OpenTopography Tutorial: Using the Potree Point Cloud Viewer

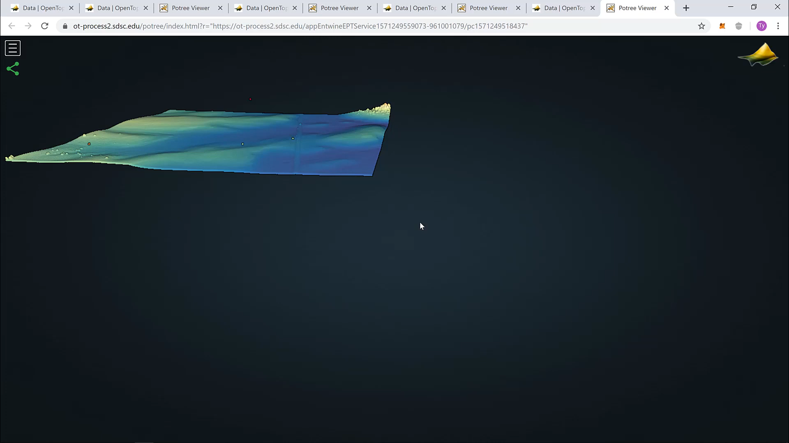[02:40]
This concludes part 1. Next, we'll cover this toolbar up in the top left as we go over the Patry treasure hunt. These are the links to get the data to follow along in this tutorial.
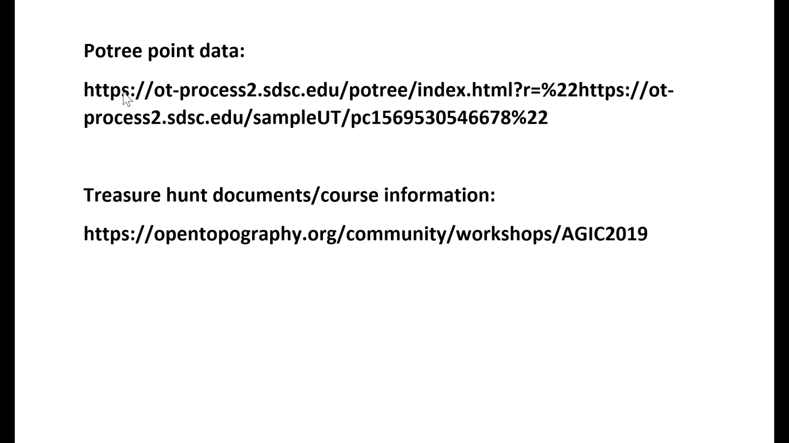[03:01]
This first link, the Patry point data, will load all four data sets in the Patry browser. The second document is information to the course along with the treasure hunt documents.
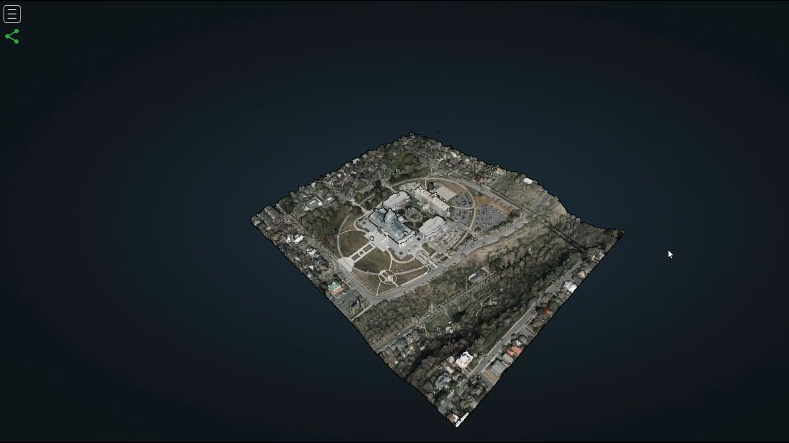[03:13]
The first link will take you to Patry and this is what you will see. If you click here in the top left,
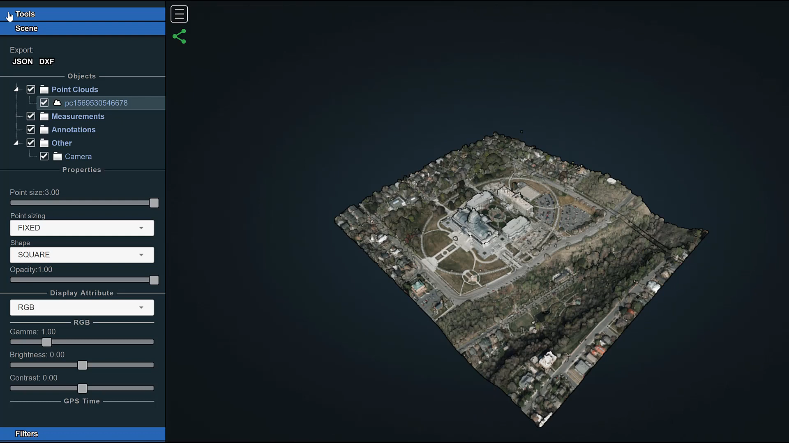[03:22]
open up your tool box and scroll down to samples, you'll see all four data sets are loaded right here for you.
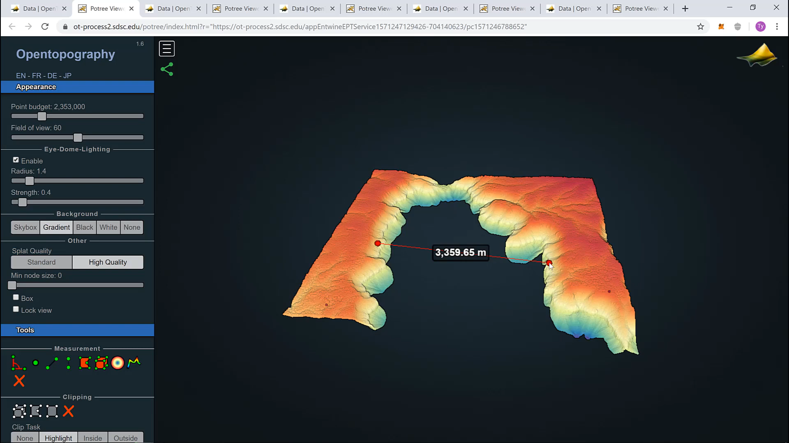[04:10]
You can either hold or click your desired point if you wish to add a third point of distance measurement. We can see it's approximately 3300 meters wide. Second, I need to go to the top of my structure.
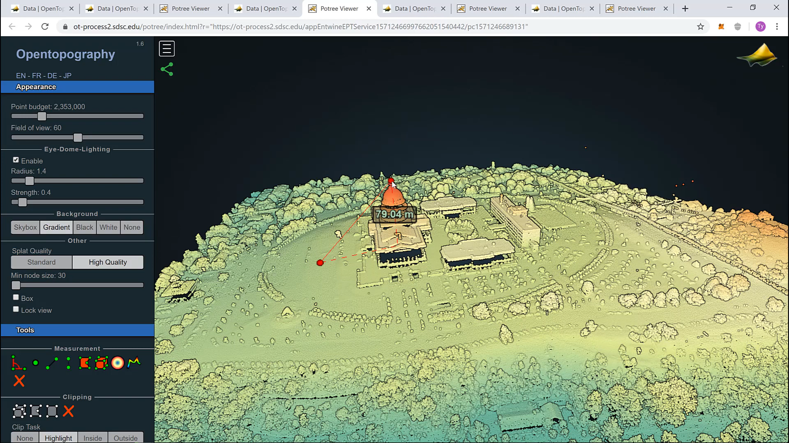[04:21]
You'll see the dashed line calculated approximately 79 meters in this case. So let's say the Capitol building is about 80 meters tall.
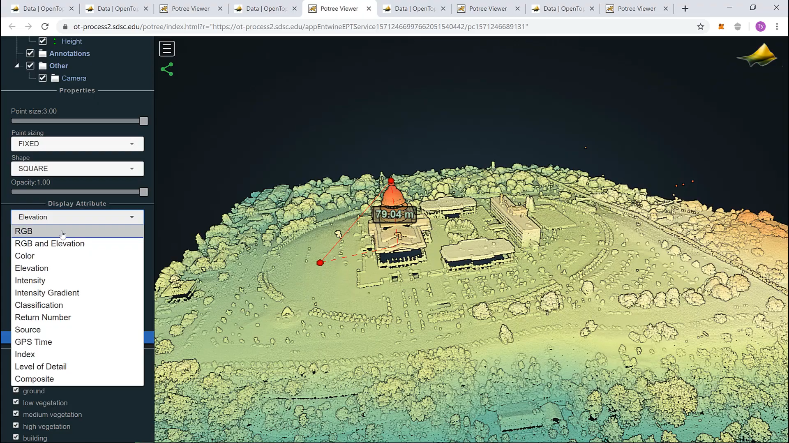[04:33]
The display attribute. Let's do that.
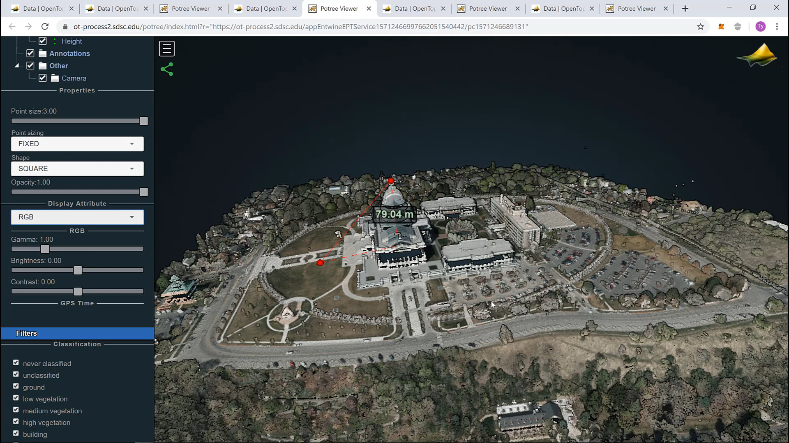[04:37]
Not every model has RGB, but in this case, we do.
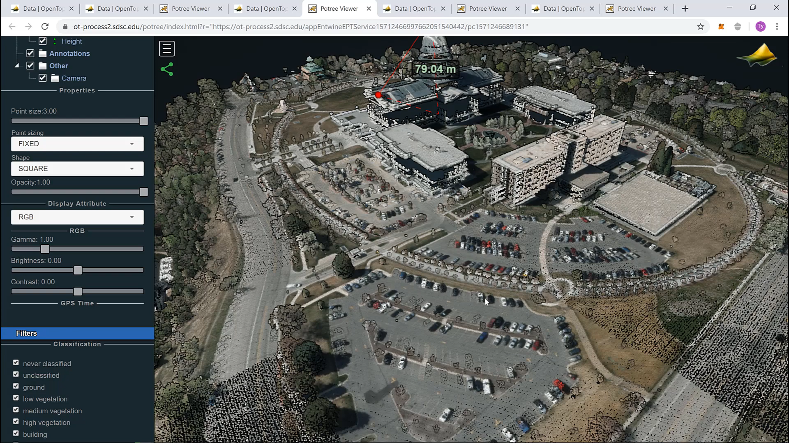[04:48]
I happen to know where the yellow car is, so by scrolling around and looking, I might be able to find it quickly.
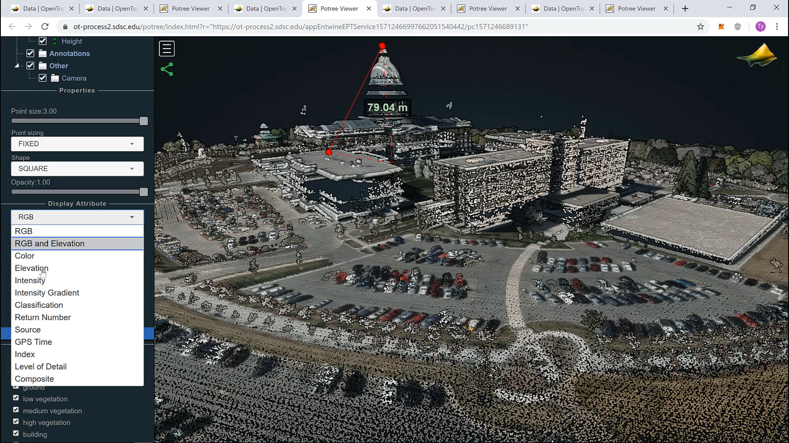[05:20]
Let's go to display attribute and back to elevation. Now, we know three things. We need the color purple, green, and blue.
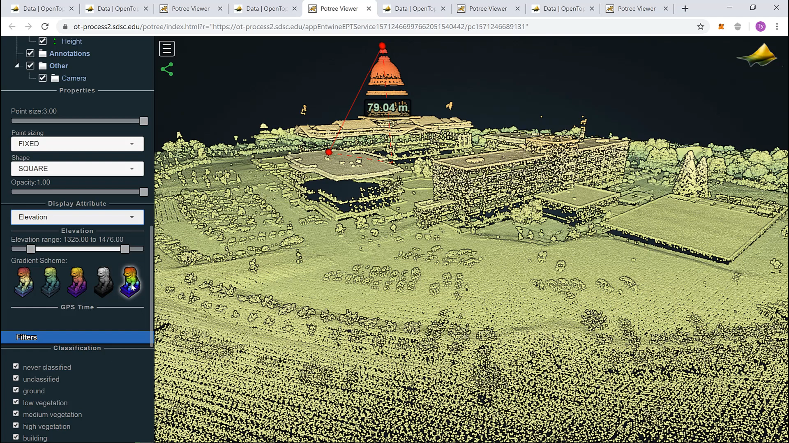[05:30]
This one looks like it might fit.
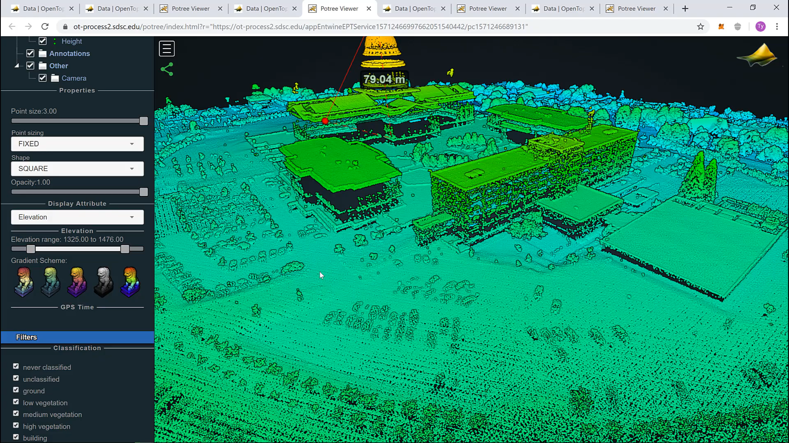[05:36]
Let's adjust our model slightly so we can get a better look.
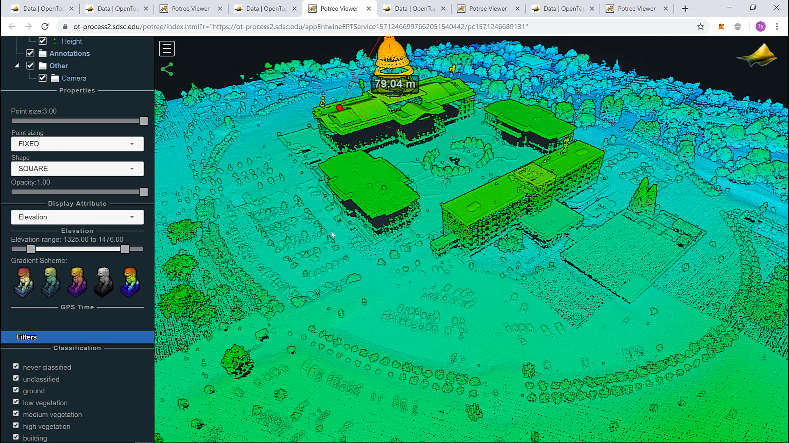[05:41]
Now, come play with these elevation range tools.
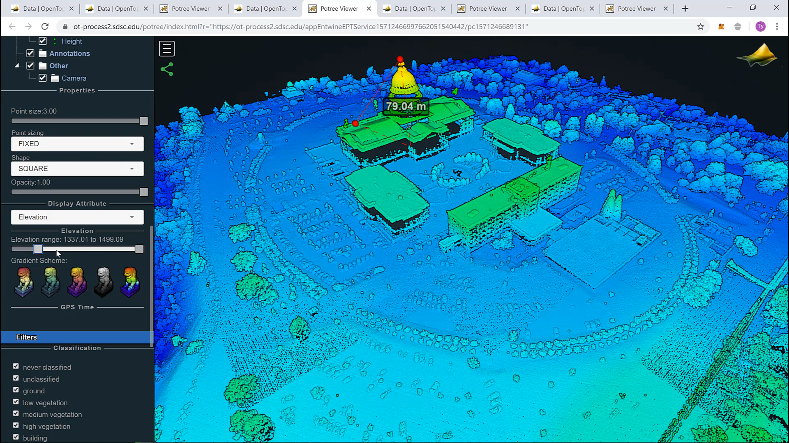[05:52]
You'll begin to notice we get a purple map.
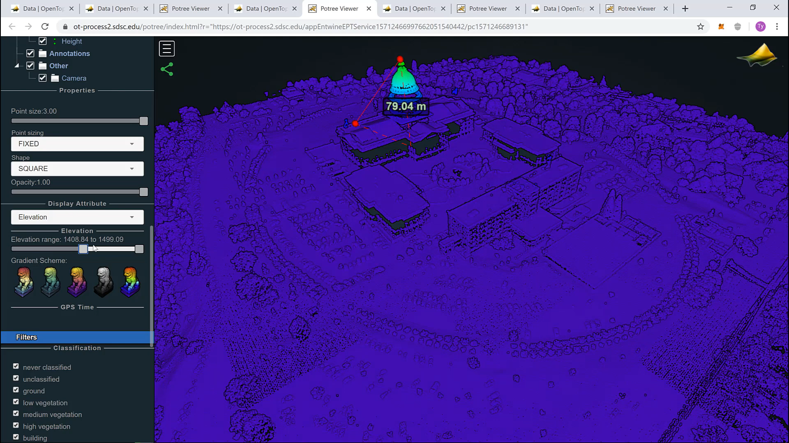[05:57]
As we adjust the range, now we can see the
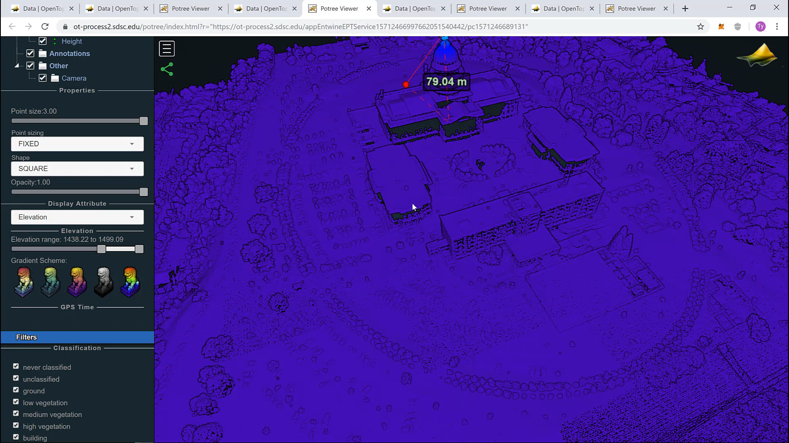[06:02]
tip of the Capitol building is blue with a green tip.
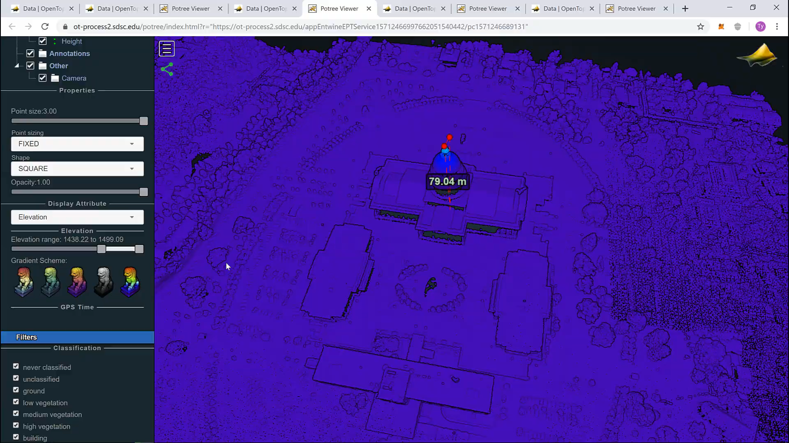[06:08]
The first question for the Granite Dells data asks, how wide is the dam?
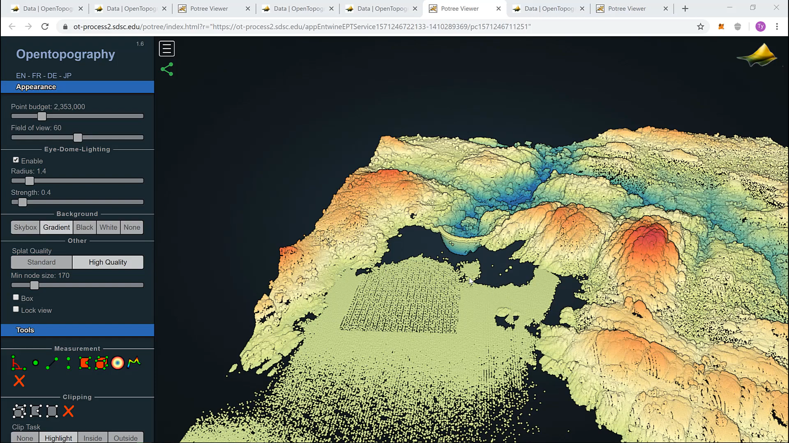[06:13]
Well, first we need to find the dam. There it is. After getting a good position, I'll come down to my tools and click distance measurement once again. I'll start on the left side of the dam. I can see it's maybe 76 meters wide.
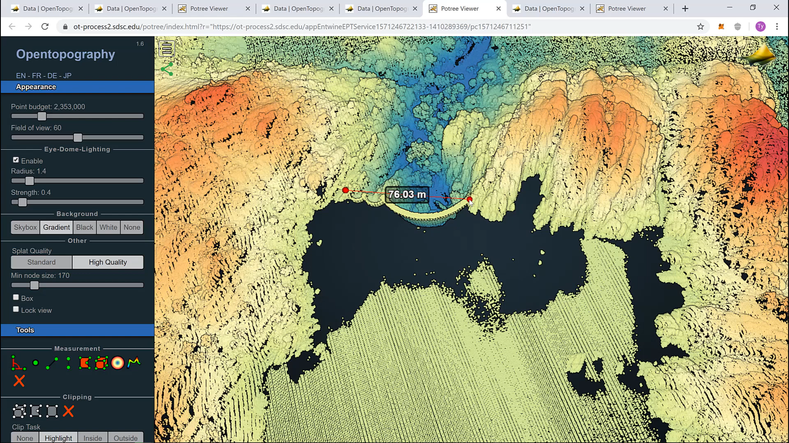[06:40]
Now, let's plot a topographic profile along the backside of the dam.
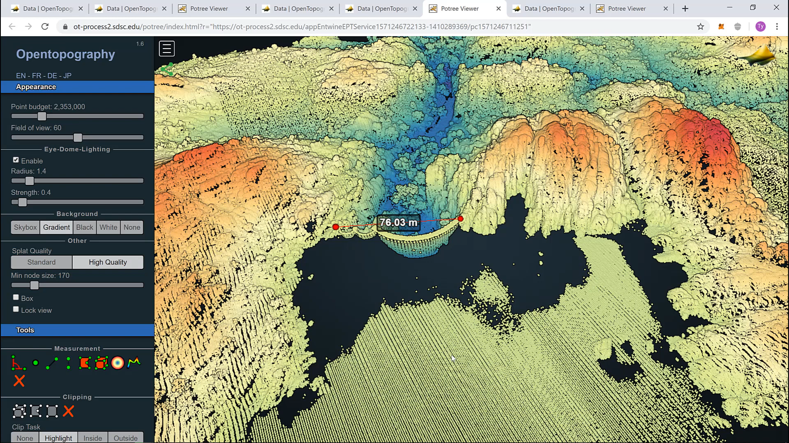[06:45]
I'll come over to my tools and select height profile.